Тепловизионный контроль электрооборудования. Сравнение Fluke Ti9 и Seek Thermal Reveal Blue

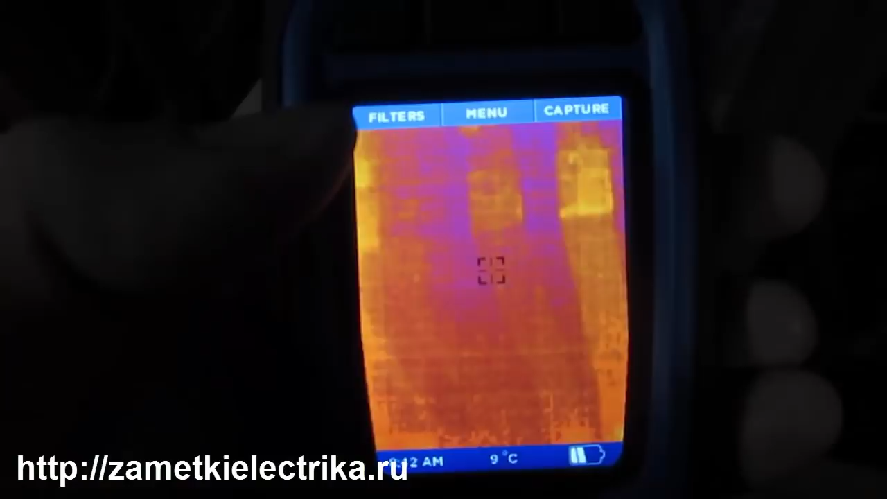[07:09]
Вдаваться В подробности Настроек Я не буду Там нет Ничего сложного Если вдруг Возникнут Какие-либо Вопросы То спрашивайте Об этом В комментариях Единственное Я скажу Что нет Поддержки Русского Языка Ну и это Не проблема Так как Достаточно Знать Достаточно Иметь Какой-то Начальный Уровень Знания Английского Ну или Как вариант Это
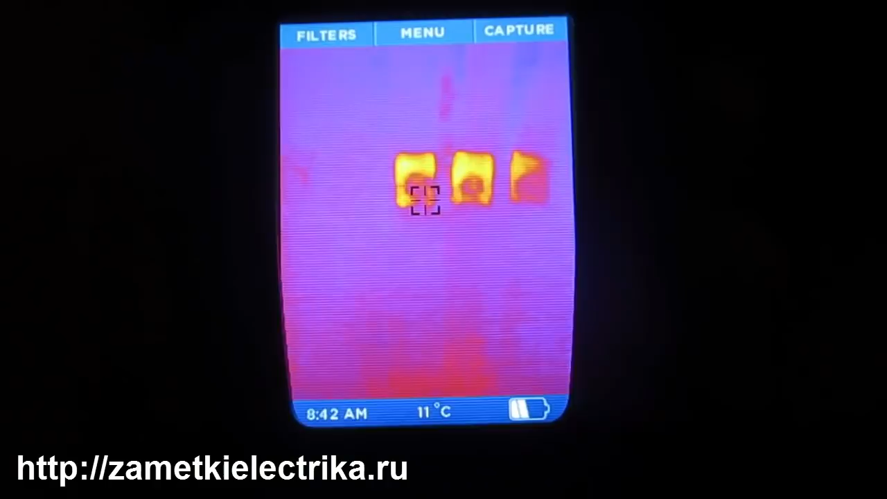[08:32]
Один из 7 Фильтров То есть Цветовую палитру Осуществляется Это вот Этой кнопкой
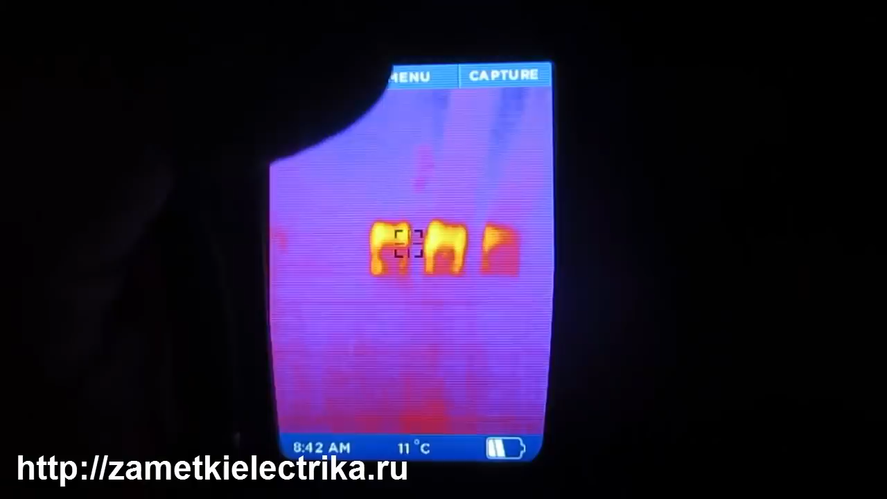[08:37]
Filters Вот Железо Iron Вот Режим Cool Glow
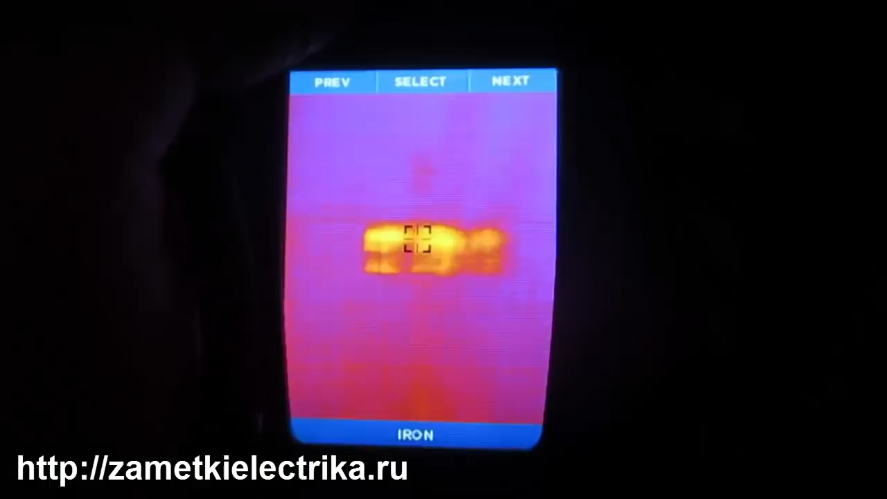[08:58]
Ну вот Вот опять Iron Железо Больше всех Мне нравится Режим Iron То есть Железо Ну вы Можете Для себя Выбрать Любую Любую Удобную Для вас Любую Удобную Для вас Палитру Ну в общем Вот Наводим
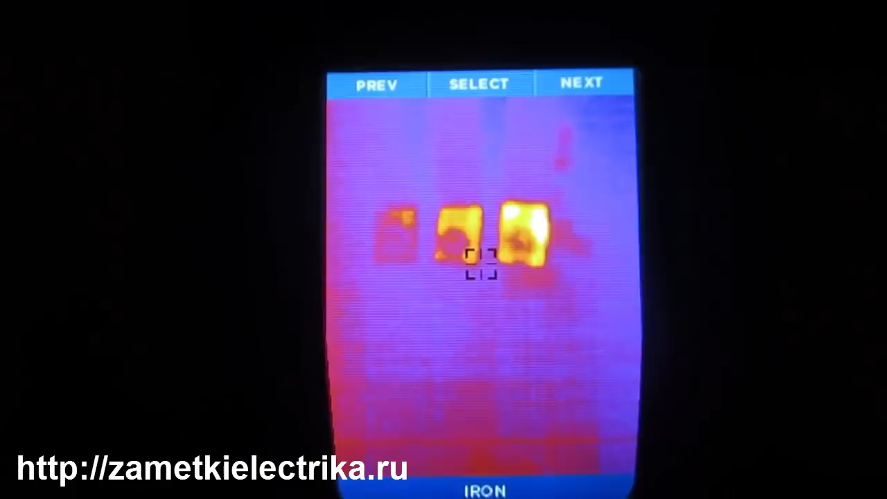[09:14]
Камеру На исследуемую Электроустановку И на экране Сразу
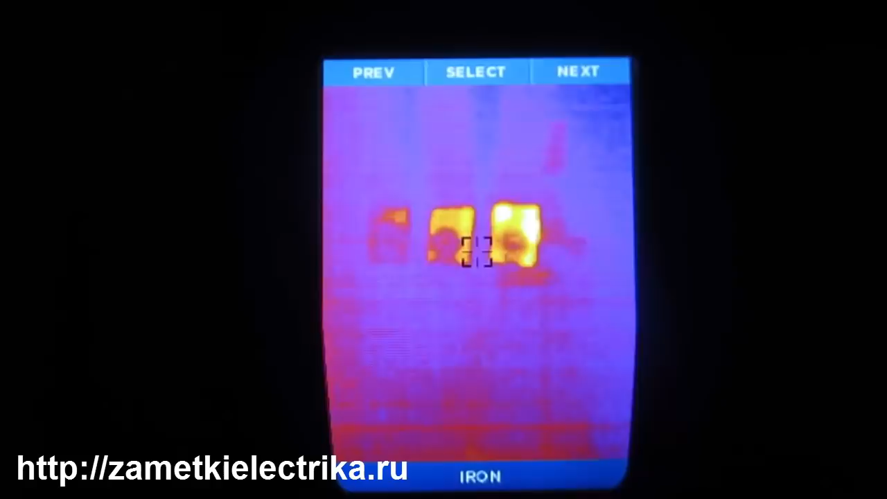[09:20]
же Отображается Изображение В тепловом Спектре Так Фокусировка У данной
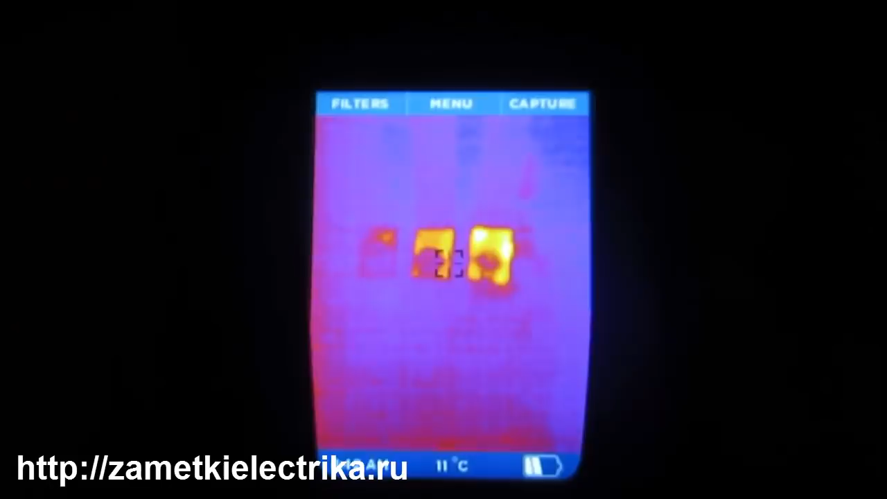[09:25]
Модели Отсутствует Это скорее Минус Так как Она позволяет
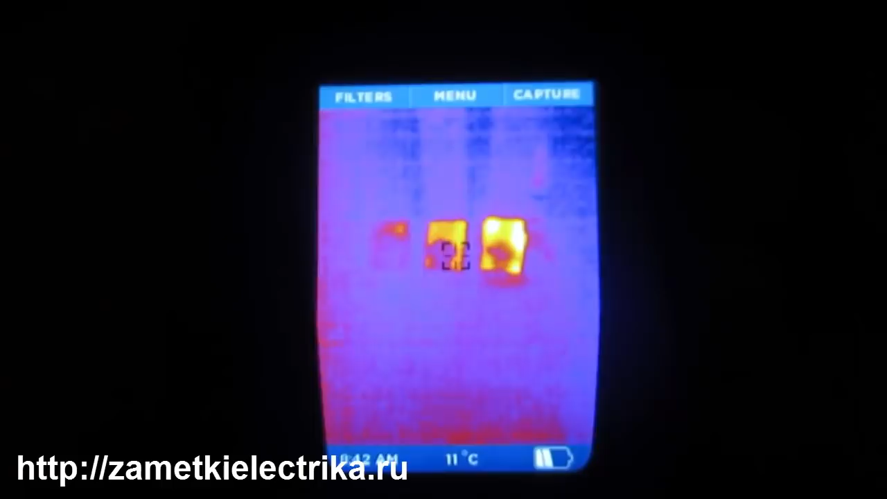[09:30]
Сделать Картинку Более четкой И понятной
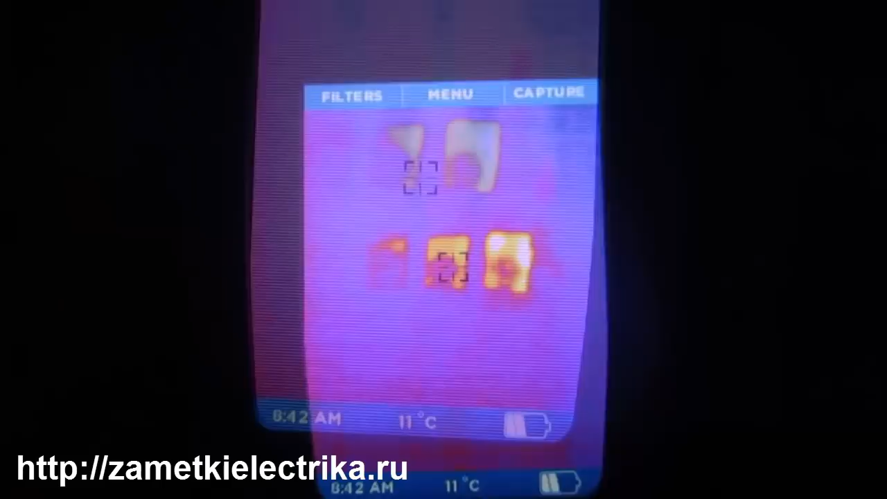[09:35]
Как видите В центре экрана Находится Курсор
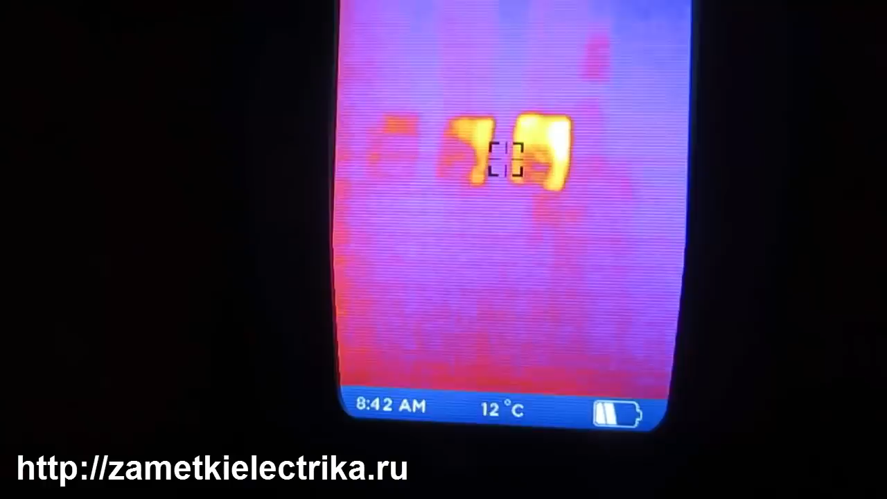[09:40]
Квадратный Курсор Температура В центре Которого Соответствует Температуре Отображаемой На экране То есть Вот видите Здесь Вот
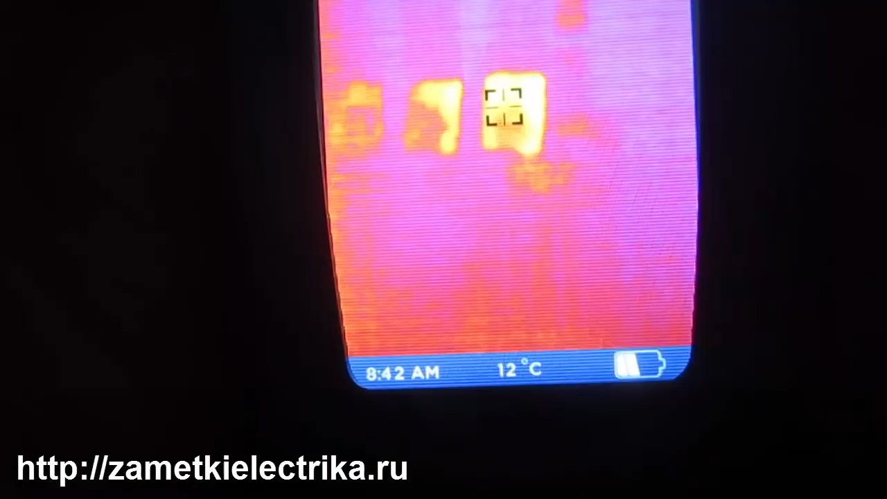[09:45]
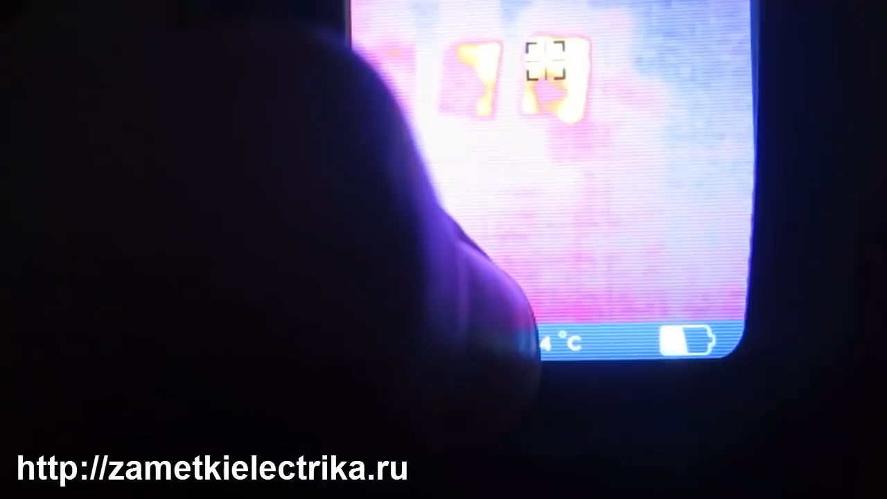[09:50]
Наложу Вот я На шинку Здесь 12-13-14 градусов
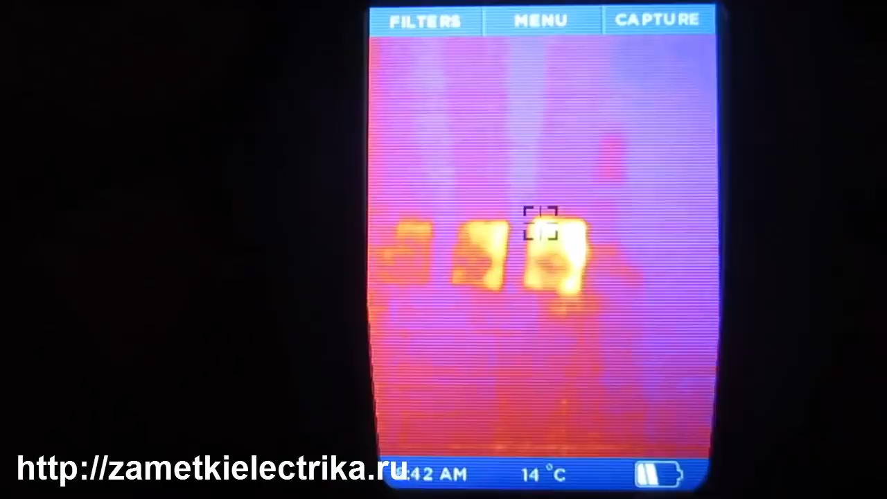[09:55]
Таким образом